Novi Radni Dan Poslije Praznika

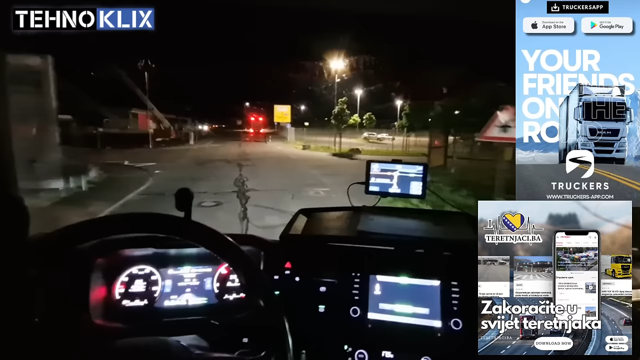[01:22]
Veliki pozdrav, dragi moji, kako ste mi ovog jutra? Nadam se da ste dobro i da ste raspoloženi. Evo ga ekipa, 3 sata i 20 minuta. Natovarili smo praznu ambalažu i sad idemo prema mjestu Pittsburgh. A što me nije vamo izvela na autoput, jer... Možda će vamo vrst. Možda će vamo gore negdje.
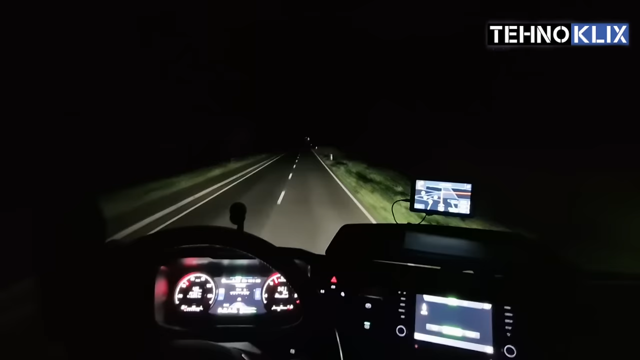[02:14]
Uglavnom, započinjemo novi radni dan poslije pauze, poslije 1. maja, evo ga 2. maj, ide lagan gašić ekipa. Do mjesta istovara imamo 207 km. 207 km ili 2 sata i 46 minuta. Pa lagano. Pa lagano. Evo vidjet ćemo.